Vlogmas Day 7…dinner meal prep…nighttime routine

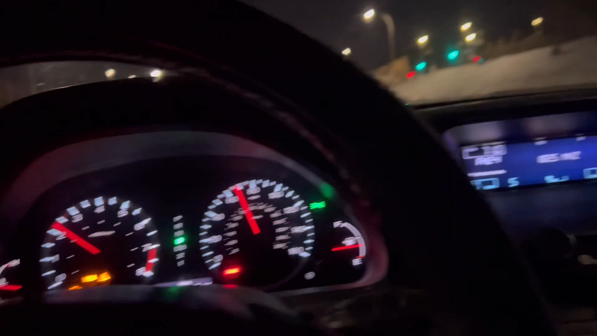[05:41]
Don't mind, all these lights are still on in my car. I freaking called a new car place. They did not call me back yet, so I had to leave a message. But yeah, I gotta run to the store, and I'm your girl kind of tired, but I do need to actually go home and do some content.